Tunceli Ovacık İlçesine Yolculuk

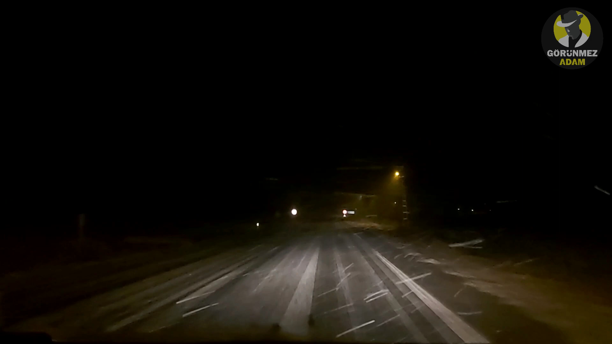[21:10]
Ve arkadaşlar işte bir de size gece karanlığındaki yoldaki halimizi göstermek istiyoruz. Bakın burası Pertek Elazığ Karayolu ve bu yoldan da işte biz Elazığ'a ulaşmaya çalışıyoruz. Ancak tipi ve kar yağışı oldukça yoğun bir şekilde devam ediyor. Hatta yoldaki mesafe 2 metreye kadar düşebiliyor.